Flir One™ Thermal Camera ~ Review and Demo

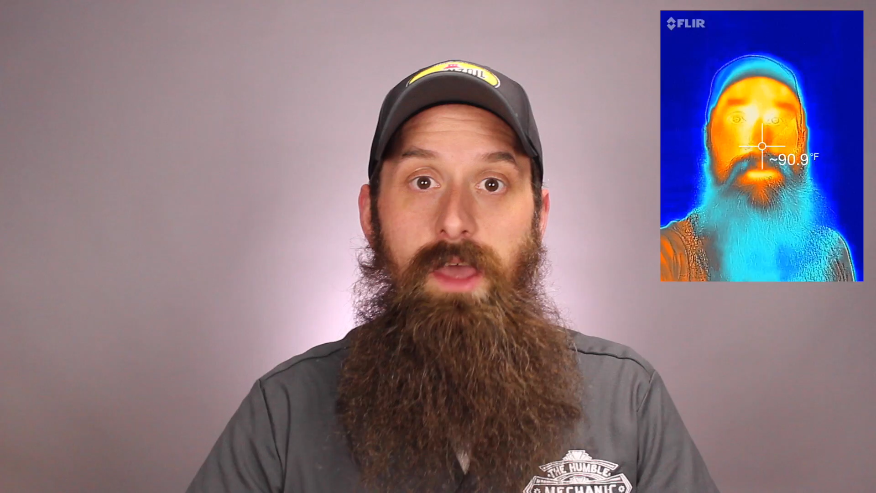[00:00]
On screen: spot 90.9°F
Hey everybody, it's Charles from HumbleMechanic.com, and today we're going to be talking about the FLIR 1 Thermal Camera.
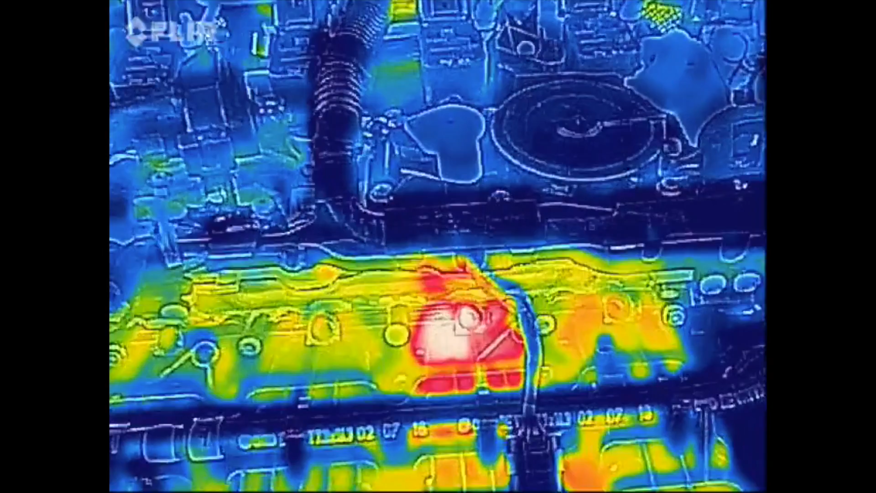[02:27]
of course, we were using the factory equipment to diagnose the misfire, right? It had pretty much a dead misfire.
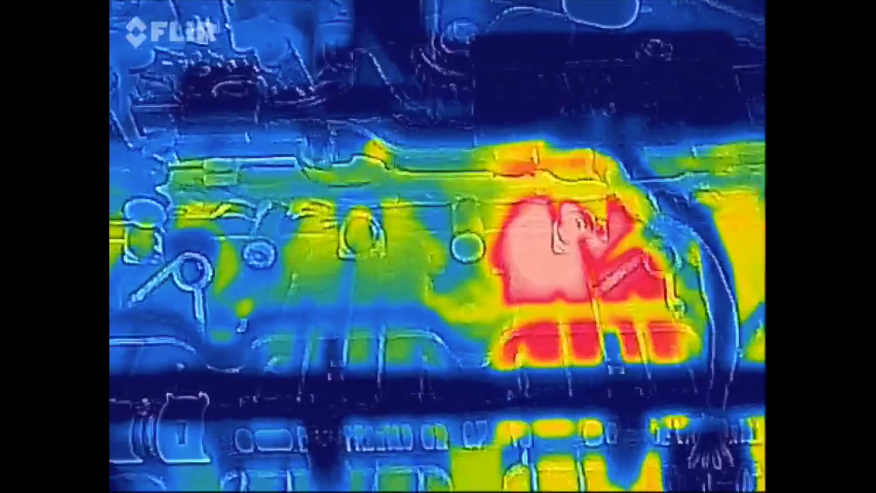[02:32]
Well, as you can see here, cylinder three is quite a bit hotter than the other three cylinders,
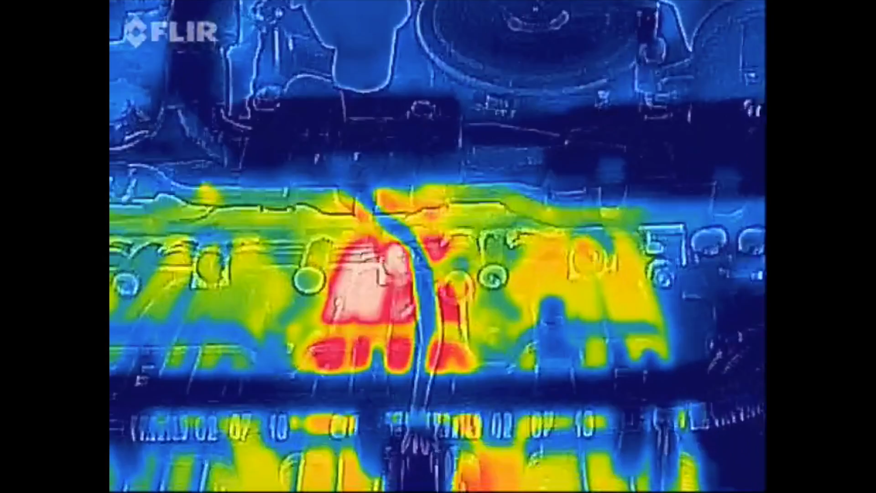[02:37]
and that's the heat signature that you're seeing there. Another thing I wanted to do is test it on a heated seat.
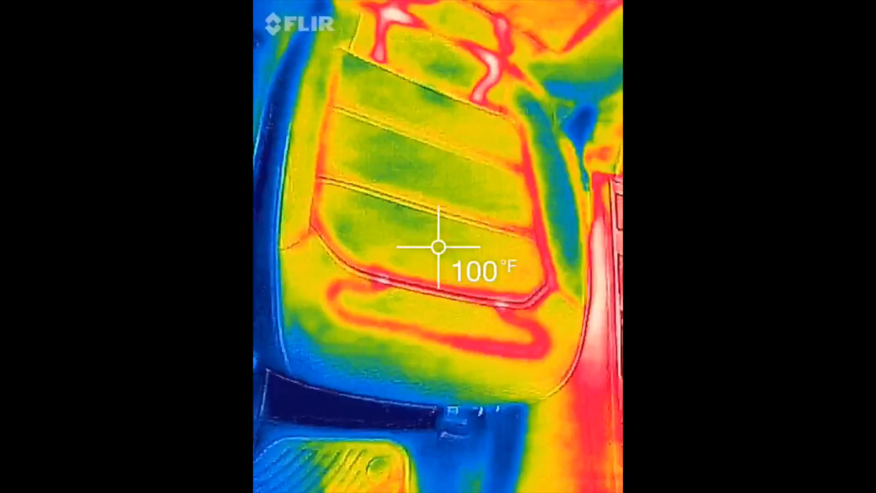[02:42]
On screen: spot 100°F
Now, this seat was already pretty warm from a car that was sitting in the sun,
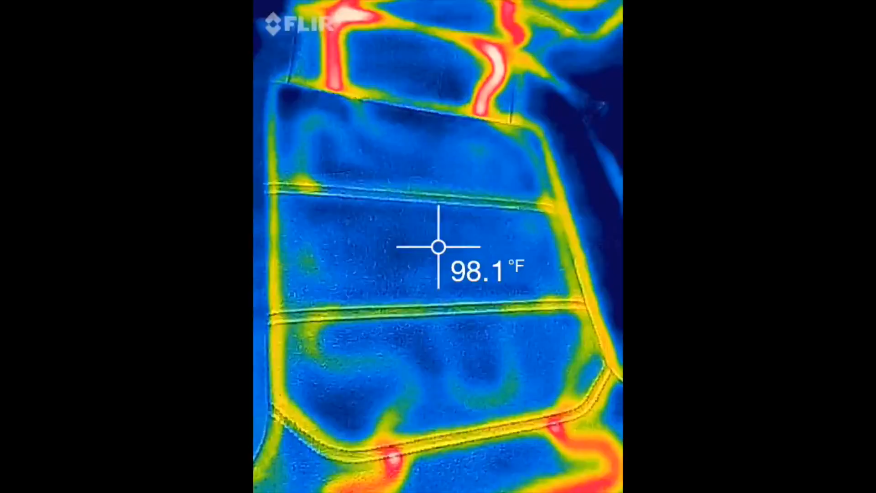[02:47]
On screen: spot 98.1°F
but as we kind of fast-motion it,
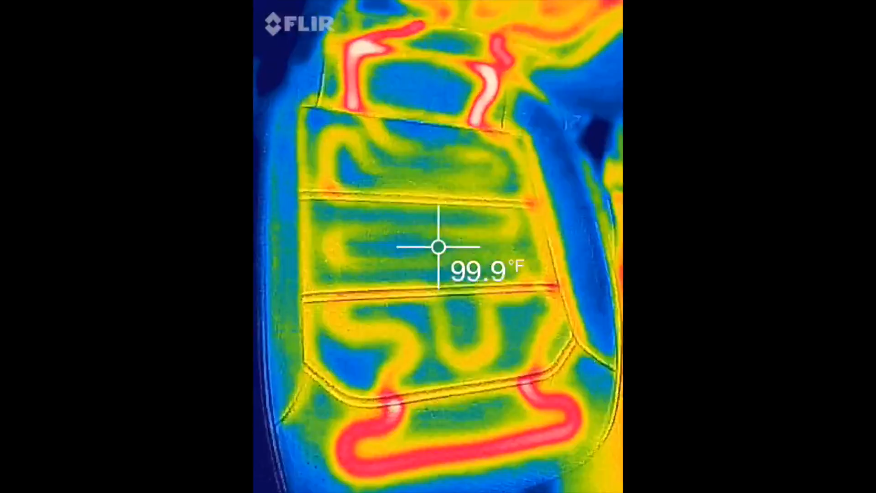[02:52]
On screen: spot 99.9°F
you'll start to see the heating elements underneath the cushion of the heated seat as it warms up. The more red in color, the hotter the item is going to be.
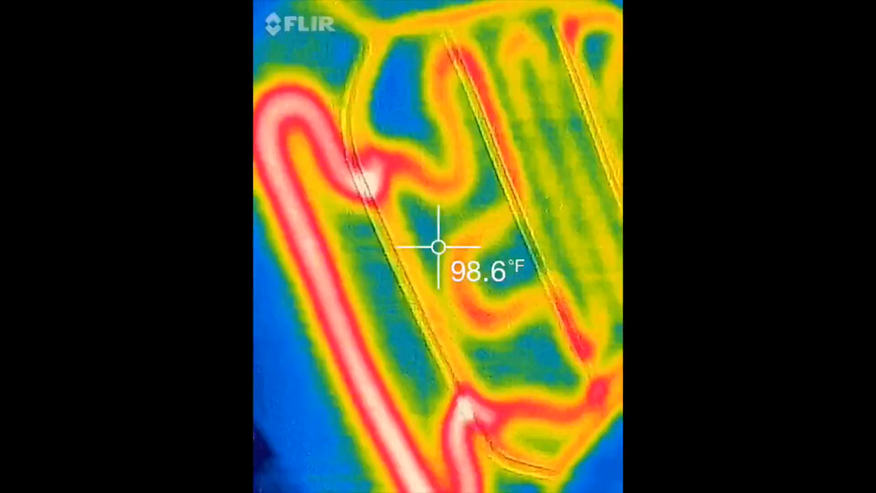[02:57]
On screen: spot 98.6°F
Here we have a rear defrost you can start to see as it warms up.
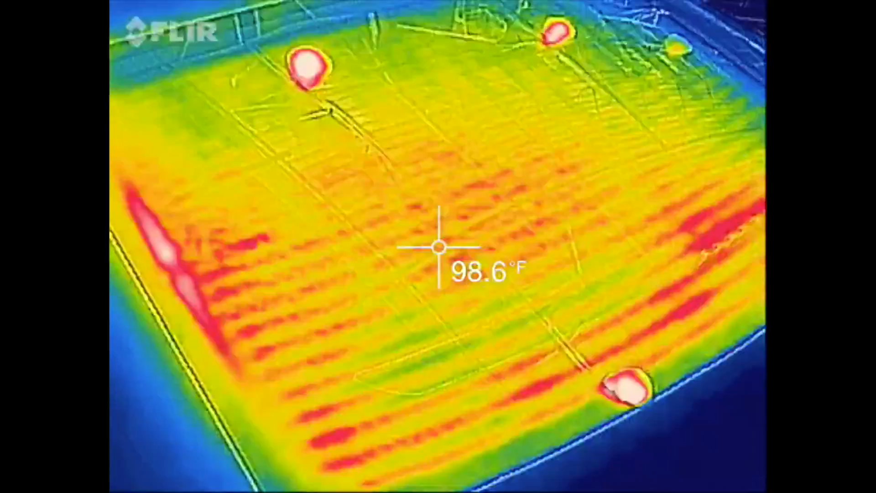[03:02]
On screen: spot 98.6°F
You'll see the lines start to form on the back glass.
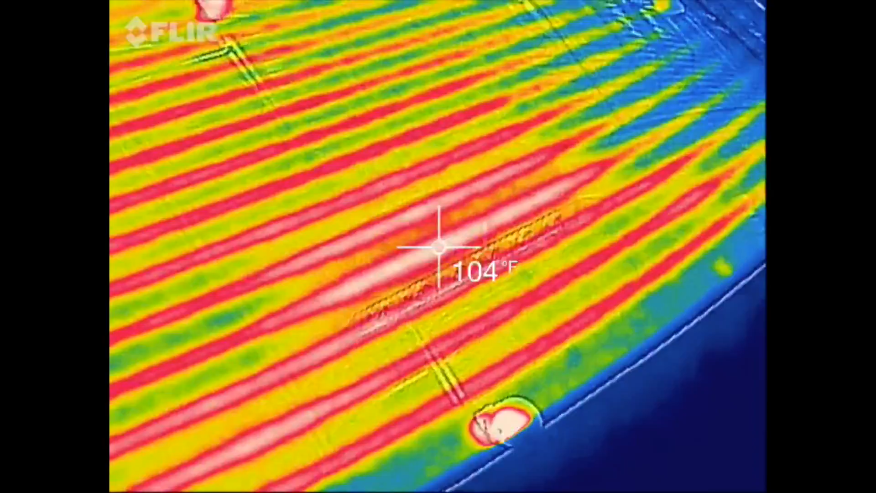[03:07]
On screen: spot 104°F
This would be useful to try and find a dead spot in a rear window. This is a relay panel, and as you can see, there was one fuse in the middle that was getting really hot.
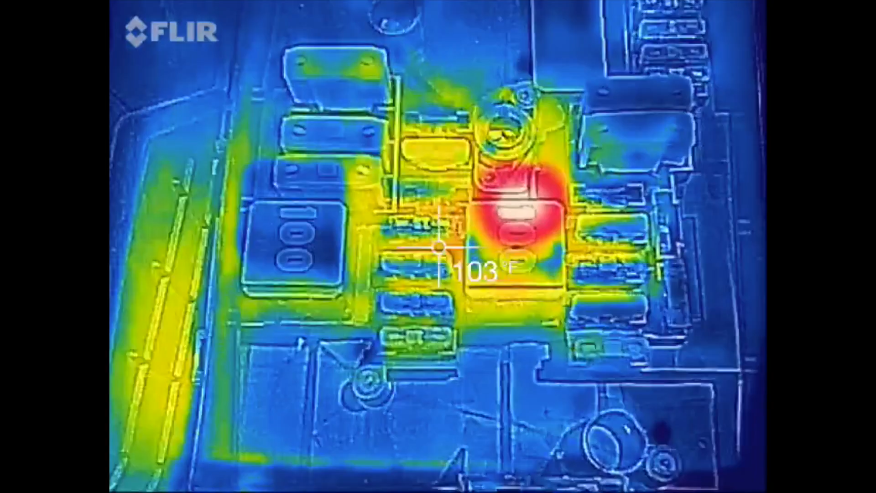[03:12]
These are the blade fuses on the front of, like, a Mark VI Golf. If one of these were to have a high current draw, you'd see a considerable temperature difference.
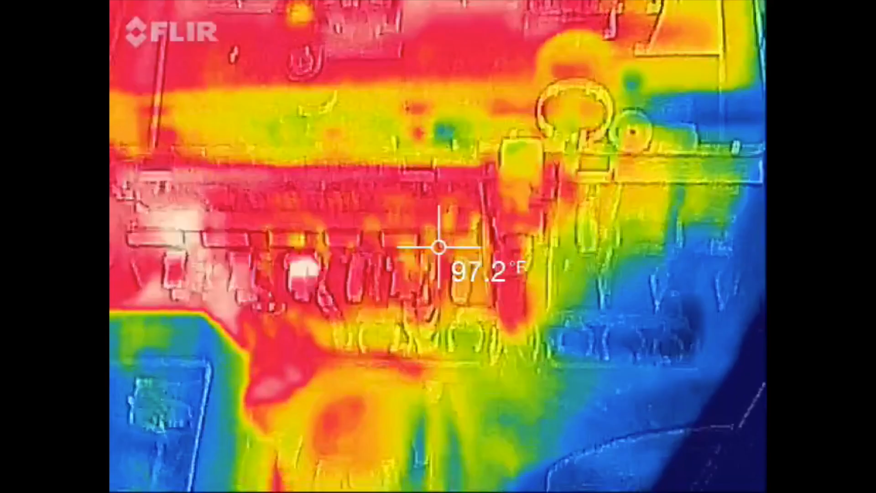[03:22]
On screen: spot 97.2°F
Also, looking at flow through the HVAC system, so this is with my air conditioning on.
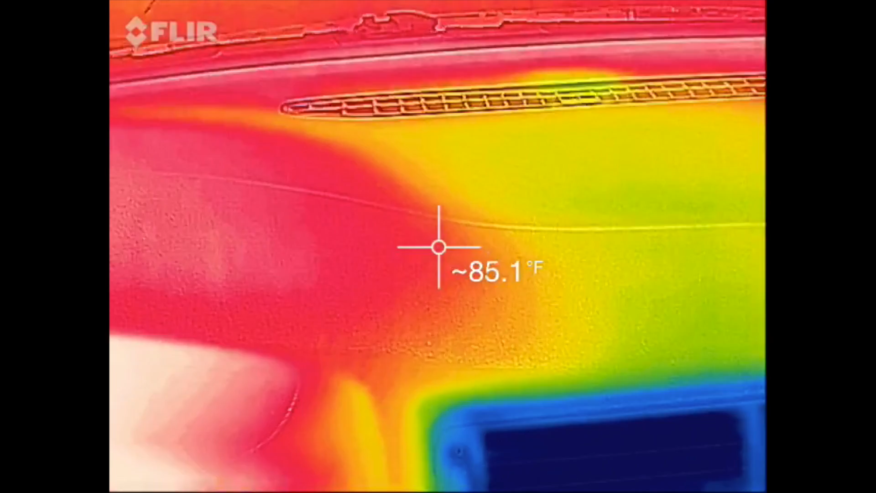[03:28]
On screen: spot 85.1°F
This is my Passat here.
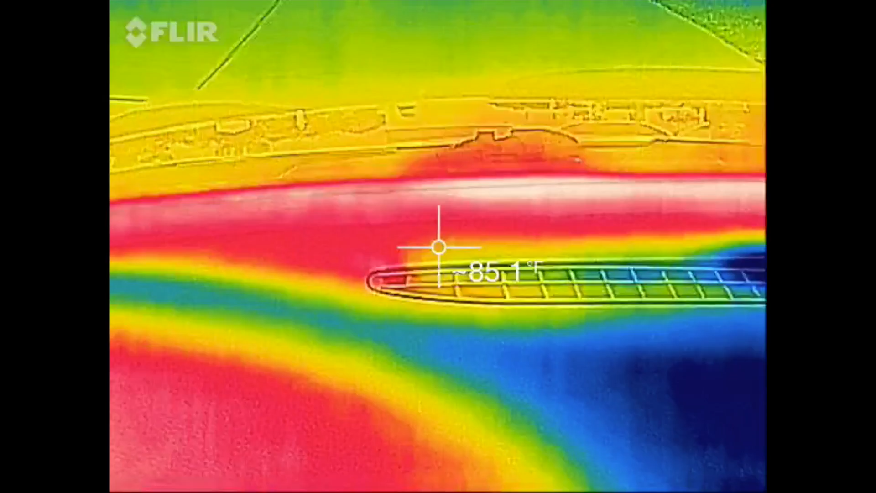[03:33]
You can see that blue line right there is where the air conditioning is flowing out of the duct.
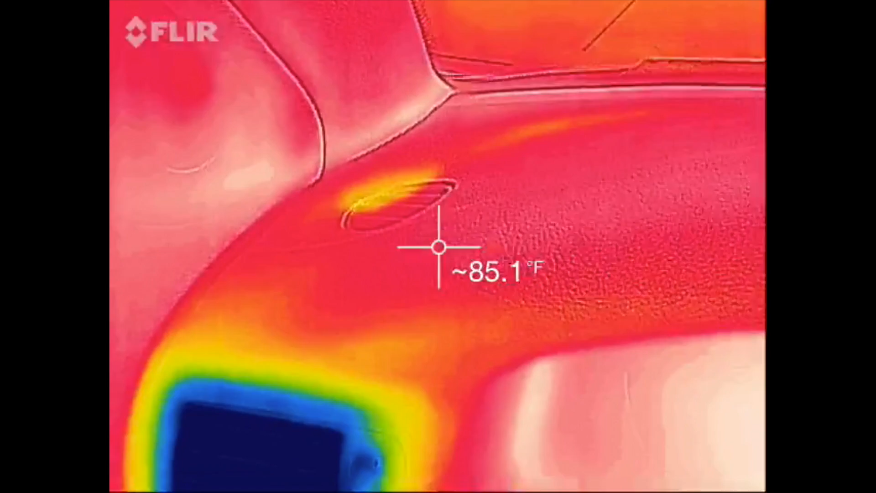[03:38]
On screen: spot 85.1°F
Even though it's not at the surface, you can still see the temperature change under the dash. This is a short video of the hood of my car.
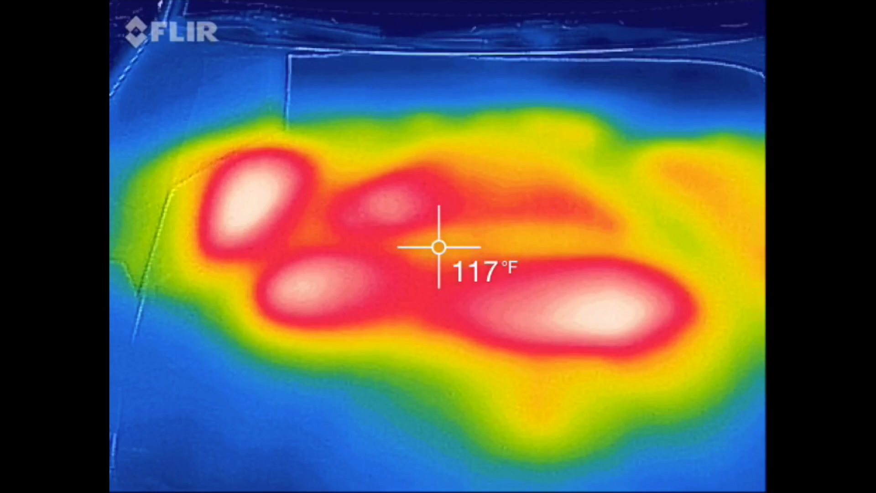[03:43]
On screen: spot 117°F
This was immediately after about a 30-minute drive home.
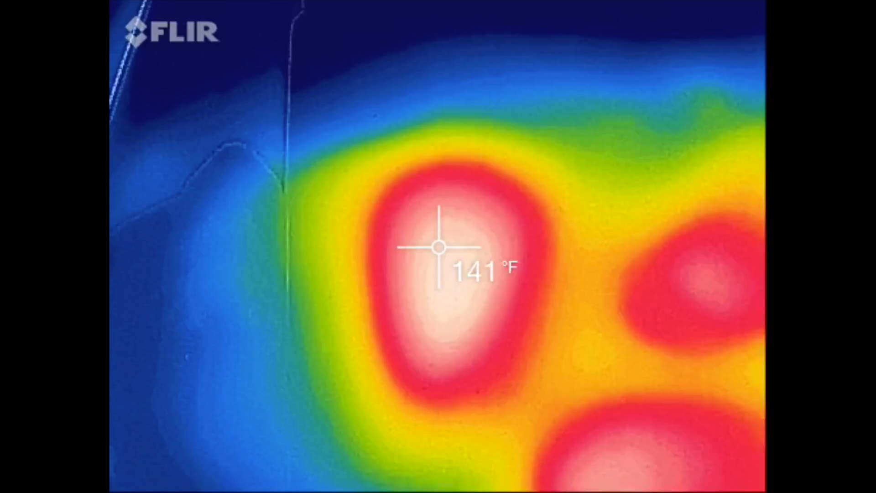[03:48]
On screen: spot 141°F
This white area right here is right above where the turbocharger is. You can really see how hot it gets underneath the hood of a car.
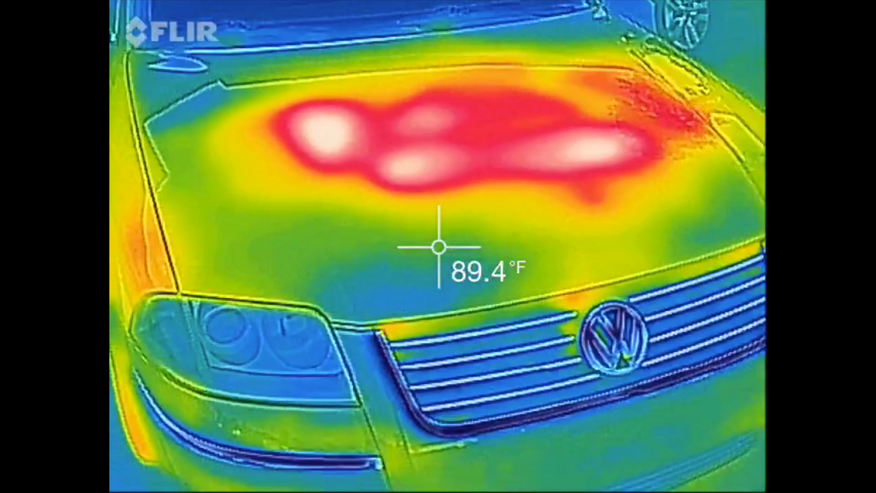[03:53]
On screen: spot 89.4°F
And speaking of heat, here's your temperature of your brakes, and even the tires as well.
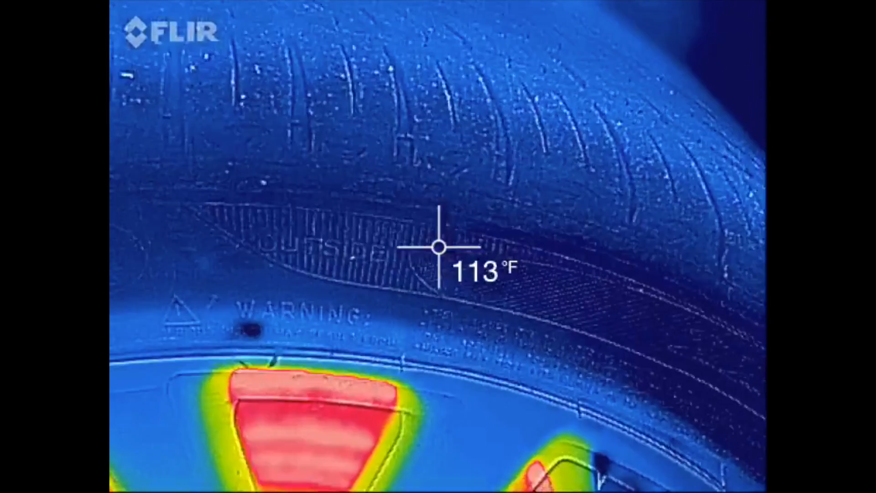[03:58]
On screen: spot 113°F
So you can do some really cool stuff with this. This is just like the tip of the iceberg kind of thing. There's so many things that this little guy can do.